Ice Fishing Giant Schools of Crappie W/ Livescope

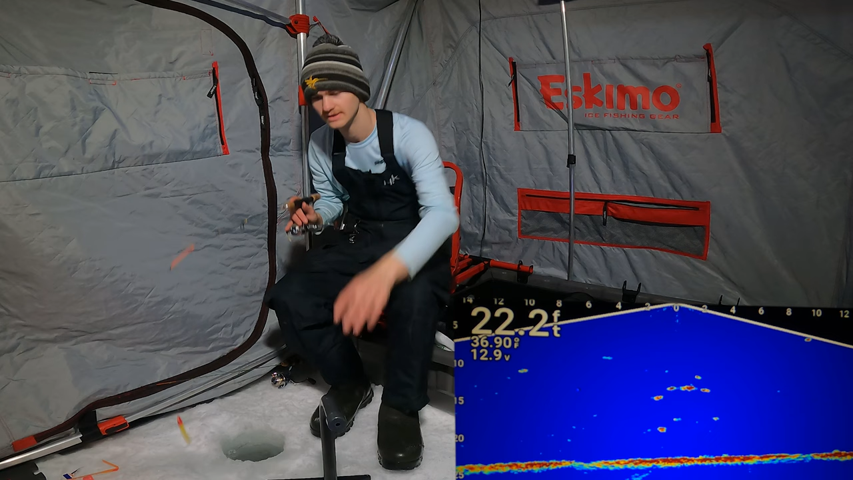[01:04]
They're not looking like really big marks, but there is definitely some fish under us. Some of them aren't looking too bad either. Let's throw a dead stick down first and then we can drop down our jigging bait. But I want to have a dead stick down just in case these fish are a little bit more finicky and want a dead stick. I'm going to throw down a crappie minnow. And we're going to see how aggressive these fish are. It looks like a big school of fish. I'm hoping these are crappie and not some gills. I mean, we're going to find out, guys, aren't we? Let's drop down.